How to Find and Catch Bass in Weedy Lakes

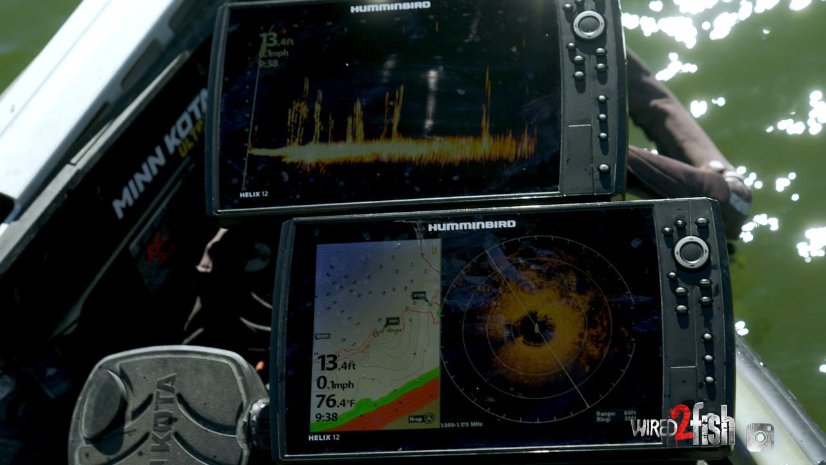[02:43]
On screen: depth 13.4 ft, water 76.4°F
You can see we're in 13 here. And on our 360, you can see that weed edge really well.
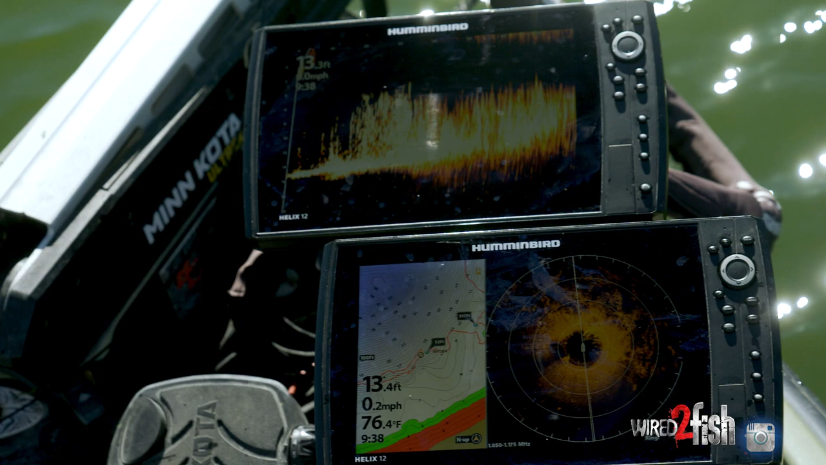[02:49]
On screen: depth 13.4 ft, water 76.4°F
So we've got our bare open bottom here, probably a mix of sand and muck. And then this fluffier stuff with the, you know, there's some holes in it too.
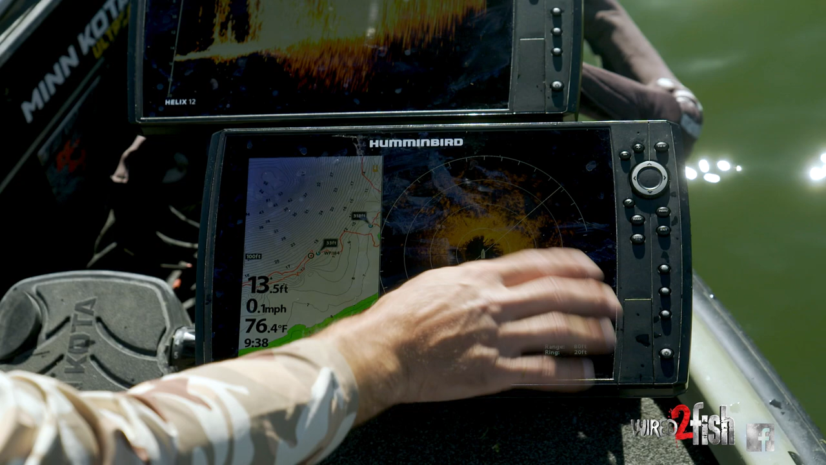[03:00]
On screen: depth 13.5 ft, water 76.4°F, speed 0.1 mph
That's your coontail. And I'm just trying to stay off that edge, throwing up into it, letting the bait fall down and popping it free.
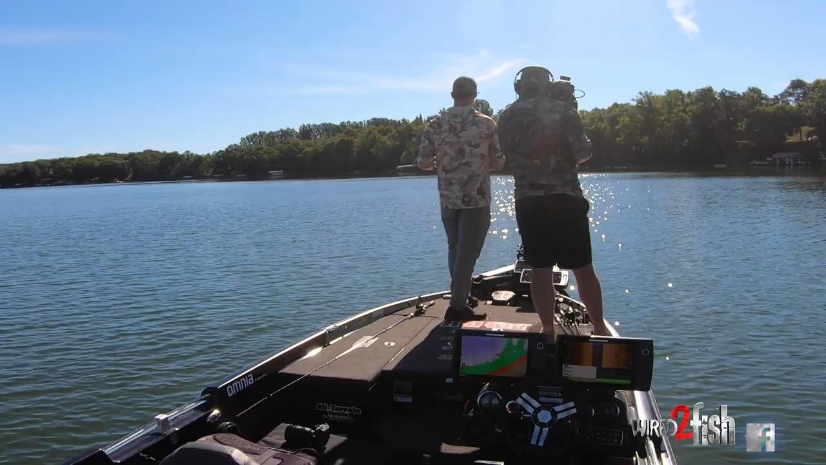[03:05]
And so I'm not only seeing on my 360, but then on live, you know, I can pan around and also see the edge. So we pan out to the left. We got a few smaller sprigs of grass, but for the most part, the thick grass is, you know, right in front of us.
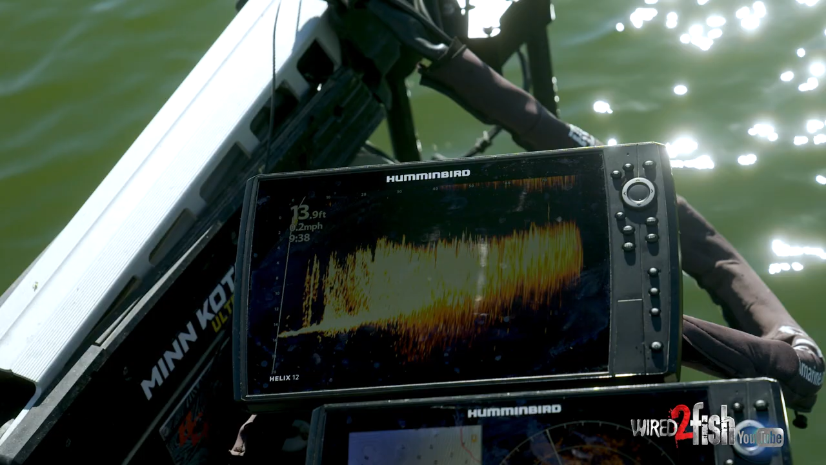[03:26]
On screen: depth 13.9 ft
And here's our edge. We're not far off the edge right now. So, you know, live really helps us dial in the edge.
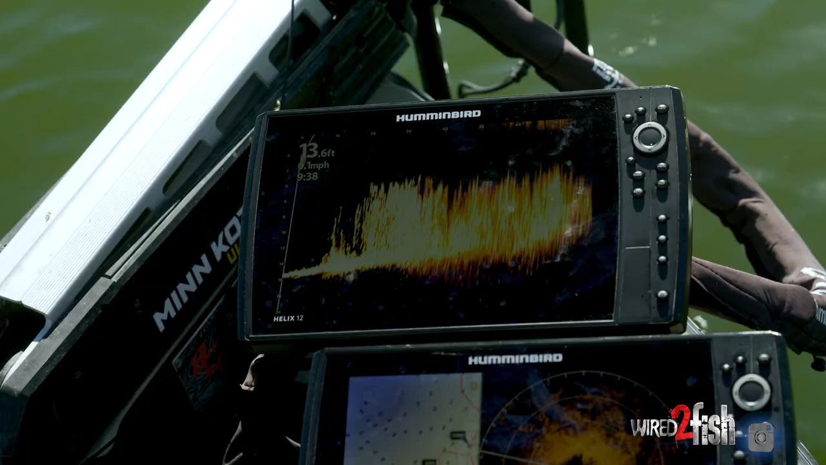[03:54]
you can actually just stay off of it a lot easier by panning around and finding that edge versus getting right up on top of it. So here's some of the stringy grass that's also down there.
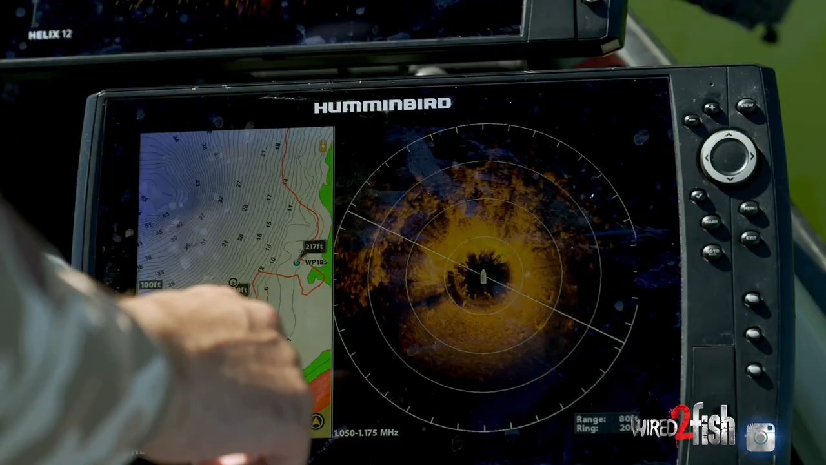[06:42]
There's a spot here, kind of a bare spot here.
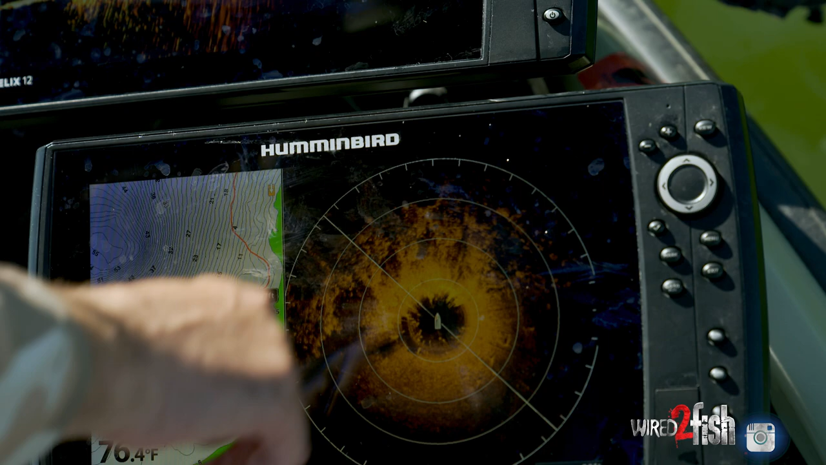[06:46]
On screen: water 76.4°F
We've got our edge, then we've got our weed line, but inside those weeds, there's little bare spots.
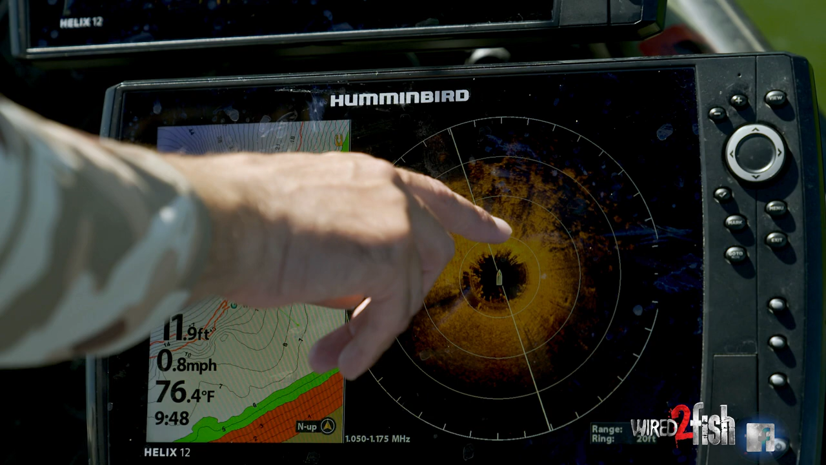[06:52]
On screen: depth 11.9 ft, water 76.4°F, speed 0.8 mph
And those are always key areas when you're fishing grass.
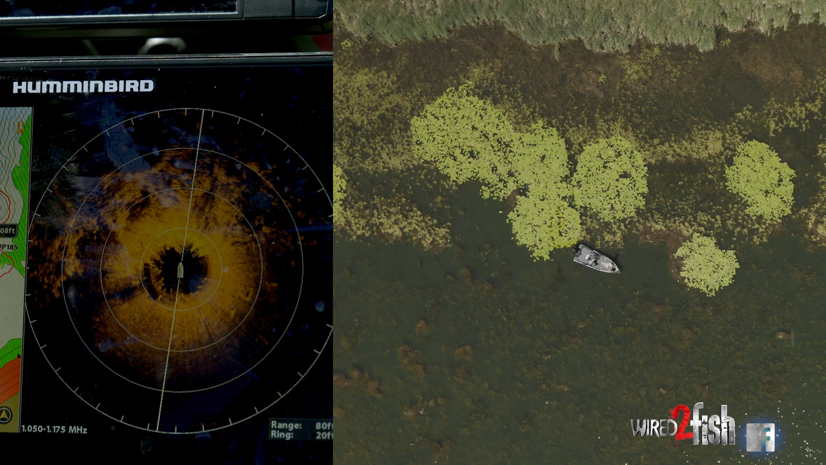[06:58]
It's, and those are kind of the needle in the haystack type of spots. It's no different than if you were punching matted grass that's up shallow.
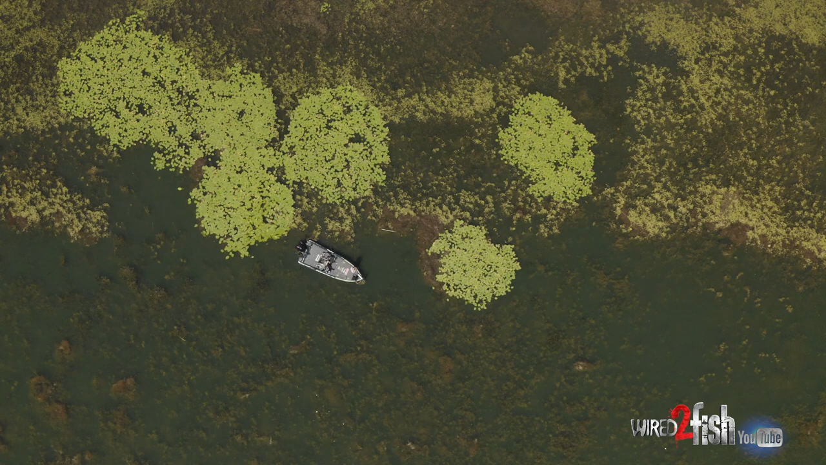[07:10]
A lot of times you're looking for just the smallest minute little holes in the mat. And it's the same thing on a weed edge.
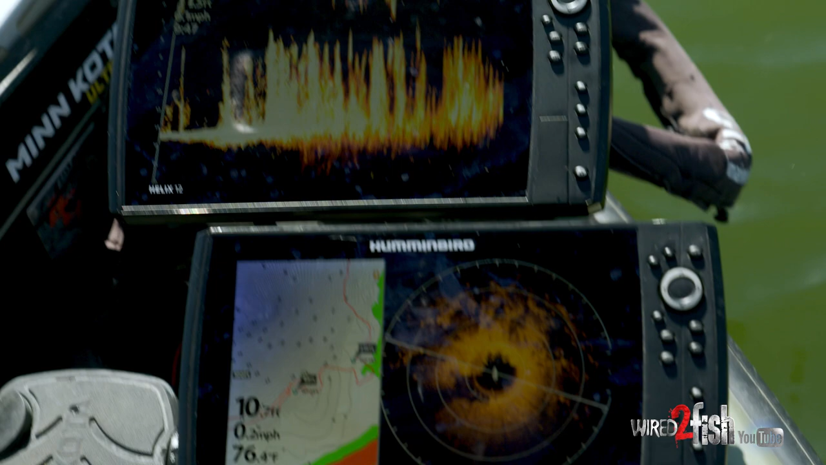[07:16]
Those fish use those open areas as ambush points.
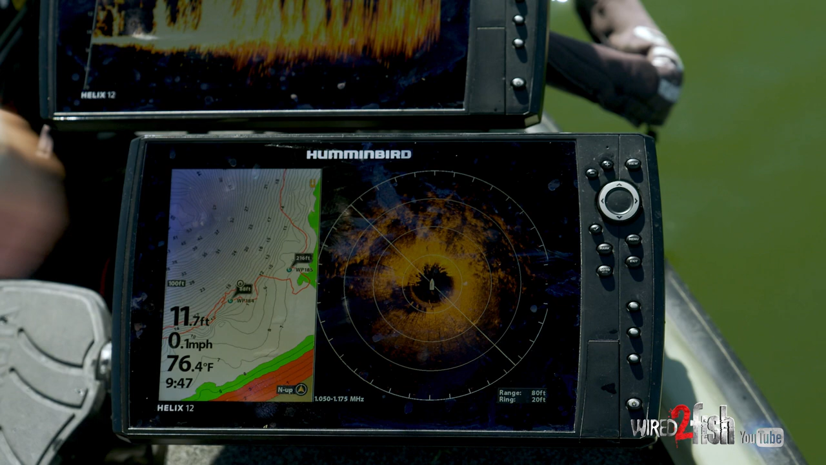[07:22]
On screen: depth 11.7 ft, water 76.4°F, speed 0.1 mph
And so they're sitting generally, you know, inside the thick grass and something small, you know, falls in that hole. That's when they reach out and grab it.
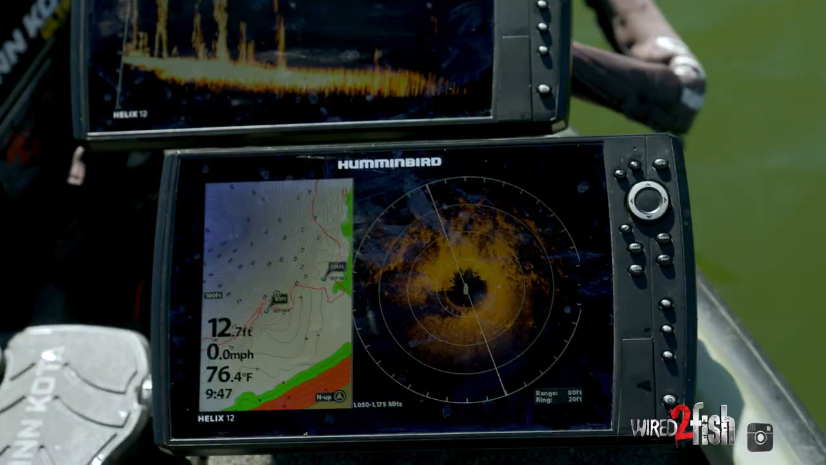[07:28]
On screen: depth 12.7 ft, water 76.4°F, speed 0.0 mph
And so those little bare spots in the grass are really important.
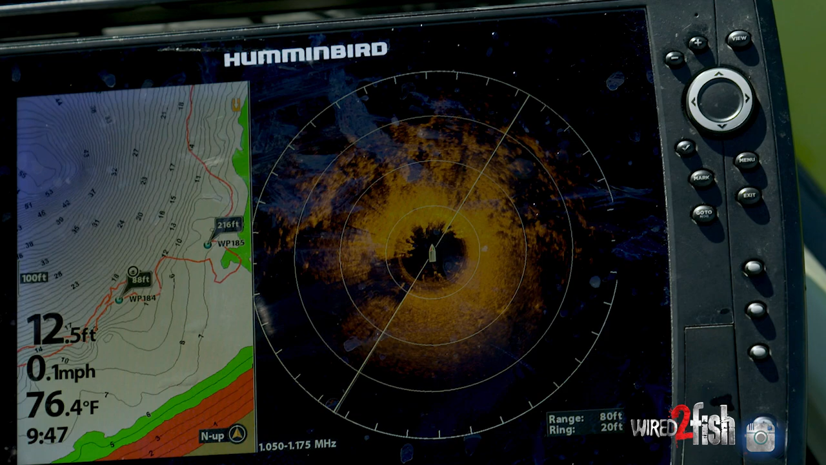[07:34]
On screen: depth 12.5 ft, water 76.4°F, speed 0.1 mph
So you can initially see those bare spots on 360. You know, we've got one right in this general area. And now with live, we can even pan over and see those bare spots as well. So we got a bare one here.
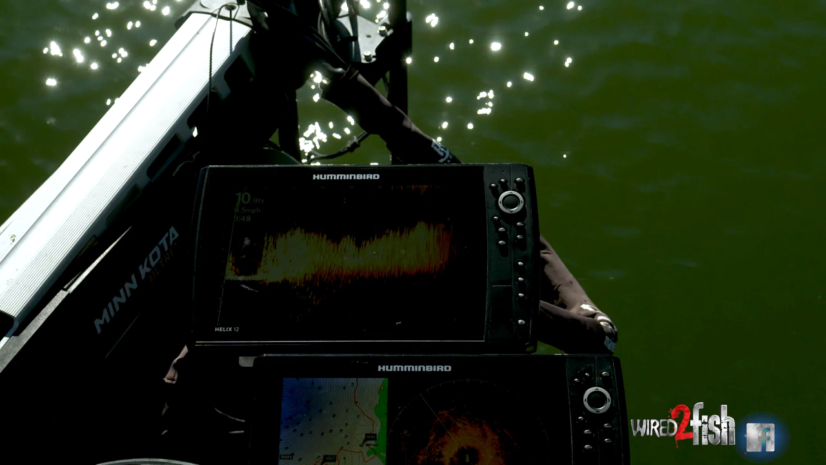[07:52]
Our contour comes up a bit. We've got another somewhat of a lower spot or a bare spot there. So live really helps us pinpoint them. 360 shows us the picture. And then as we pan around, you can really see them on live. Like there's a good one right there.
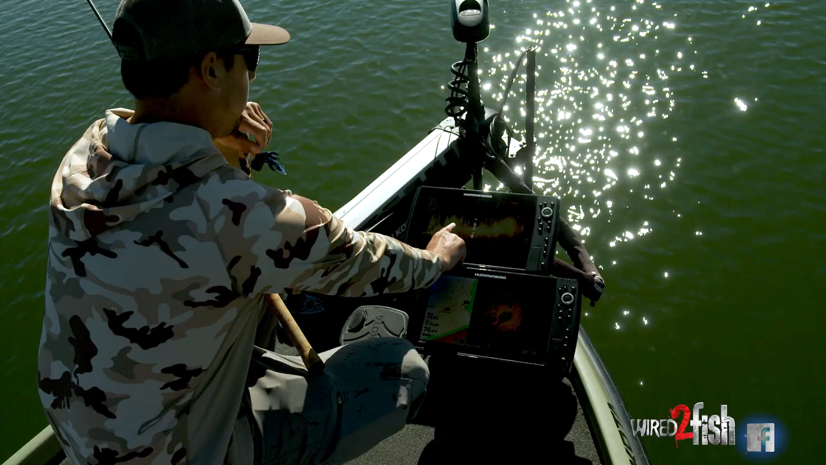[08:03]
We got a clump of grass here, clump of grass here, and a nice bare spot there. And they'll use those as the ambush points.
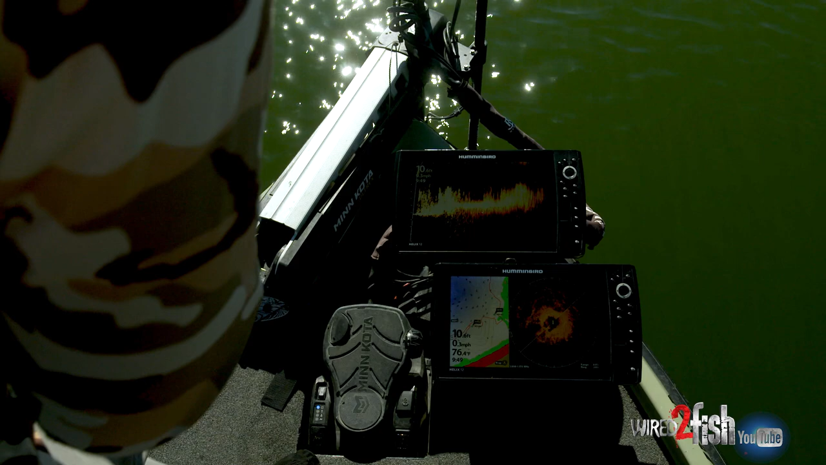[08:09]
And you can see it on 360 too. It's kind of right in this general area. And they're really key.